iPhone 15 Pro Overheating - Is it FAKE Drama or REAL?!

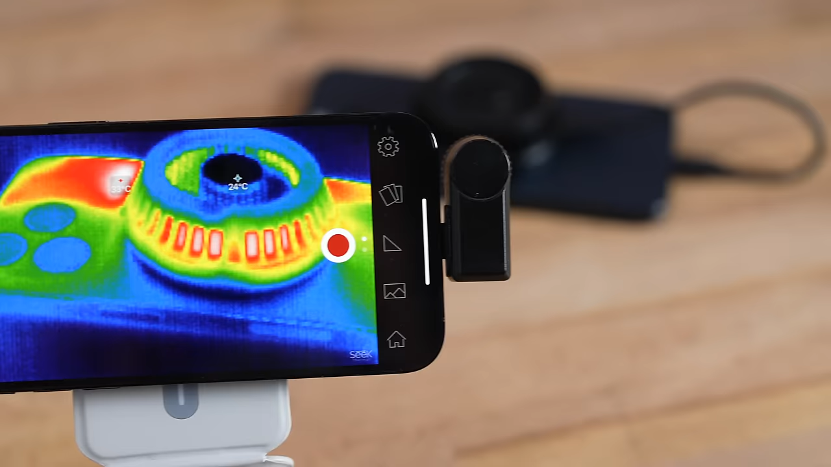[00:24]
On screen: spot 24°C
what i found completely blew my mind it turns out that even though this uses